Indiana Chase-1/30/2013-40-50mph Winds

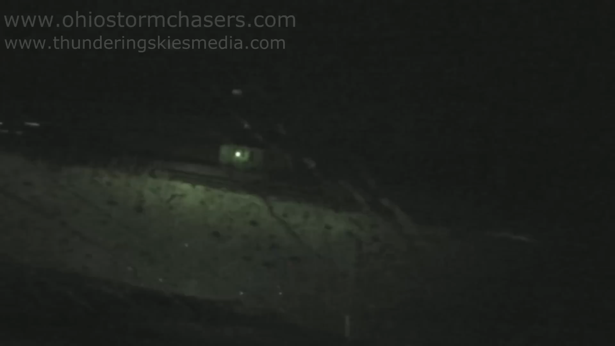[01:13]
Look at the wind. Oh my gosh, we need to get out of here. This is escalating quicker than I planned. Look at all my winds. We gotta get out of here. Oh my god. Here, turn the light off. I don't know, man, but that is seriously. Oh my god. Another wind shift.